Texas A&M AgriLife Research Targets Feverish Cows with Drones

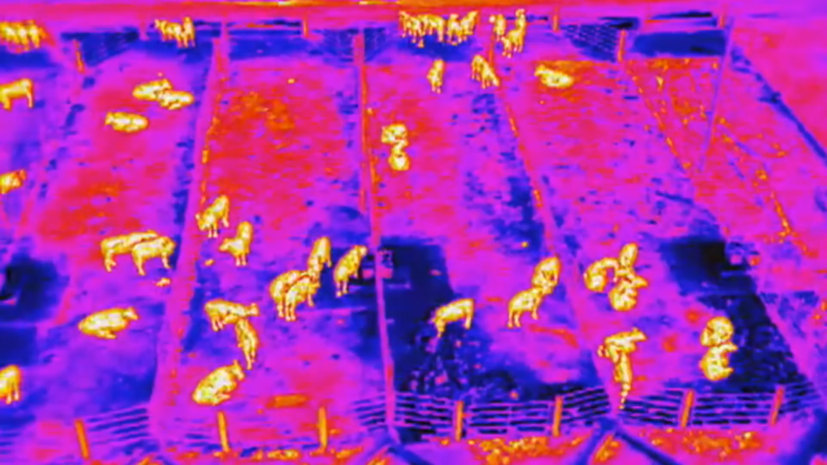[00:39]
We use drones to fly over feedlots to do thermal imaging of animals to tell whether or not they have a temperature or fever.